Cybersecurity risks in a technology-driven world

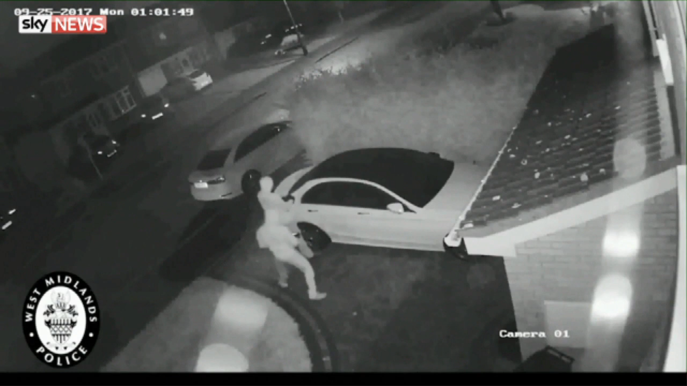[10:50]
Cars that you just don't need to press a button to get into? A lot of us. Good luck. These guys here are stealing this keyless vehicle, and they're performing what's called a relay attack. So this is effectively boosting the range of the signal from your car going to your key, and allowing them to unlock the car without actually having the key. The key remains inside the house. These are the tablet devices to extend that range. It's an incredibly common attack. Keyless cars are becoming a target, especially high-value keyless cars.